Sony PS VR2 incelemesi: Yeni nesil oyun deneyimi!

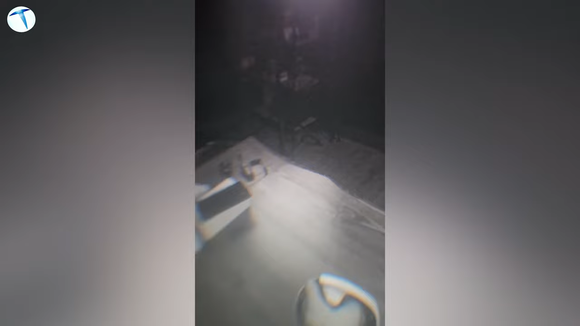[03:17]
Zaten VR'ı açtığımız zaman direkt etrafını tanıması için ön tarafında bulunan kameralar sayesinde o alan kızıl ötesi bir şekilde taranıyor.